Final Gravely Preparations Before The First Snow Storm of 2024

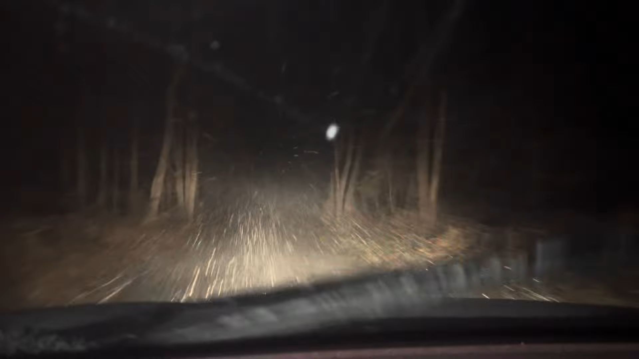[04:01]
I'm sticking to the dirt road. It's snowing pretty good.